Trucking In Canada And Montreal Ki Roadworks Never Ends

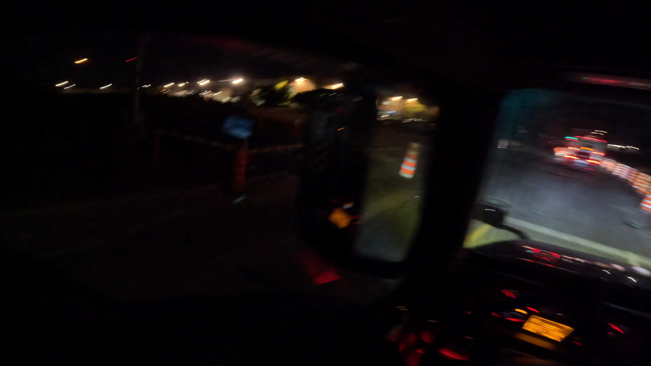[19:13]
ये मुसीबत यार, कितना मतलब ये क्या कंस्ट्रक्शन है भाई, ये कैसी कंस्ट्रक्शन है यहाँ पे। और ये लिटरली मेरे ख्याल से वो कौन खुद ही इतने करीब रखते हैं और ये देखते हैं कि भाई कौन सा ट्रक ड्राइवर कैसे निकलेगा,